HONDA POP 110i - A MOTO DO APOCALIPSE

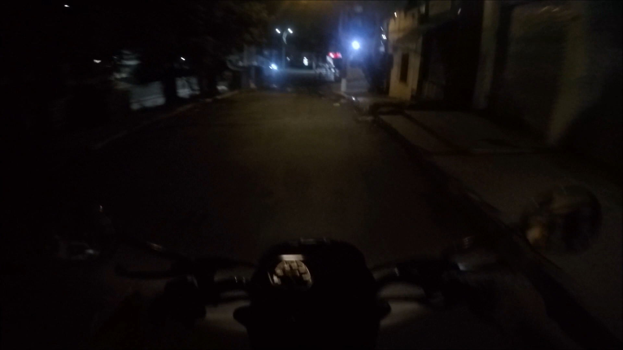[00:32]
indo sentido região metropolitana, nesse frio de junho, galera.
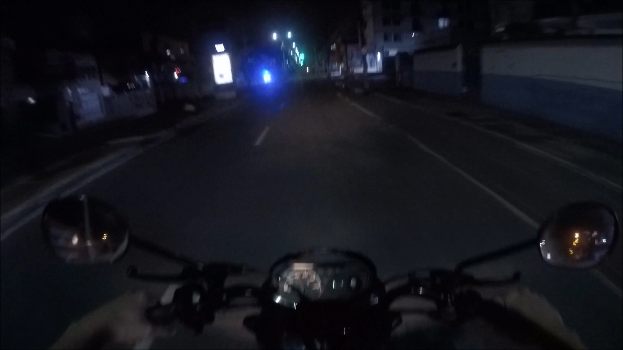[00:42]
Friozinho gostoso. Bem friozinho o tempo.
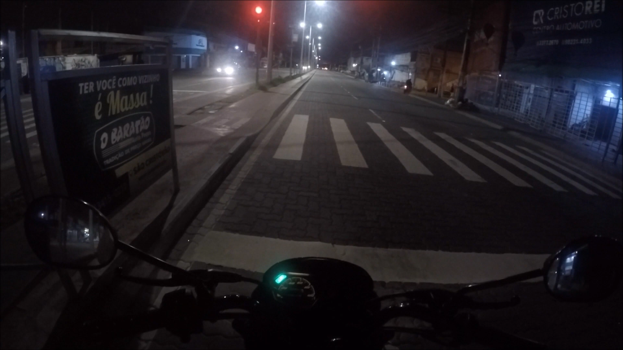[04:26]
A galera tá passando aqui, mas tem radar aqui.
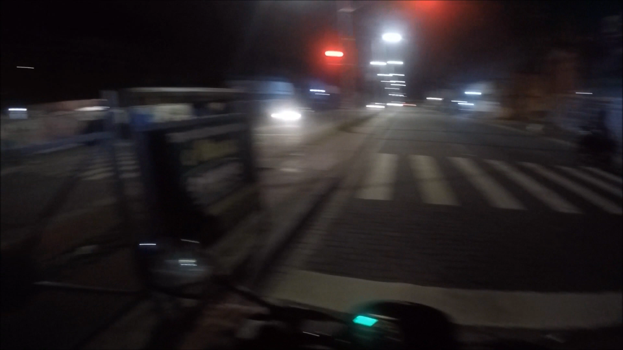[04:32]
Ah, o cara passou com a placa na mão. Com a mão na placa, melhor dizendo, né?
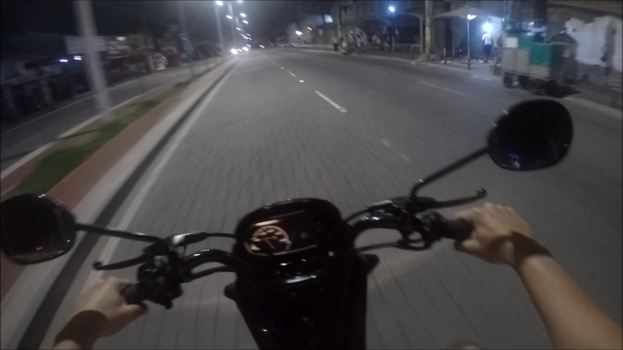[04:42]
Poxa, aqui tá desligado.
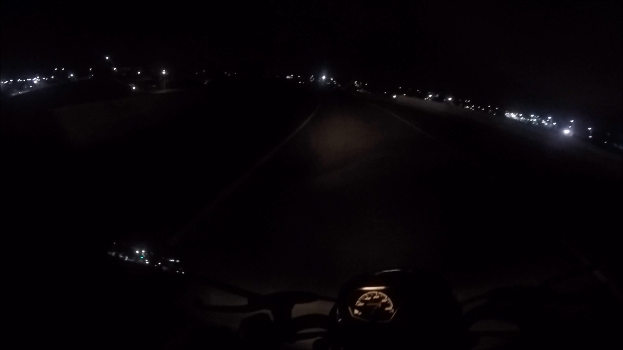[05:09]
Aí aqui, ó, tudo desligado, a Porsche desligada, outro desligado, outro desligado. Custa a galera ligar, né? E é sempre assim, esses daqui sempre estão apagados. É uma economia que eu não entendo não, né? Aí ali embaixo também é a mesma coisa. E perigoso, né?
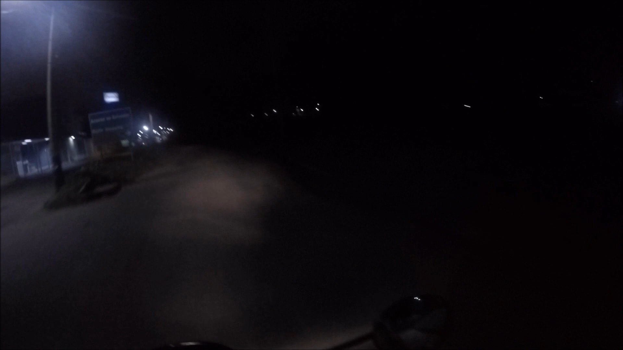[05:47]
Aí aqui também, ó, bem escuro. Tem poste, mas não tem a lâmpada.